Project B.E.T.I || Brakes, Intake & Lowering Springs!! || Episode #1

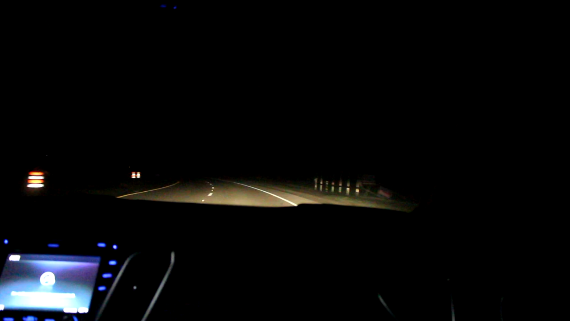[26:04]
so you can see my hand here look at that oh wow it's misty out here what the heck here here's a straight away so let's see if this works 3 2 1 okay a lot of noise but it seems to work okay I guess I guess it's okay I didn't hear any squeaking so that was good let's say someone was coming around and I wasn't paying attention and the person shows up right now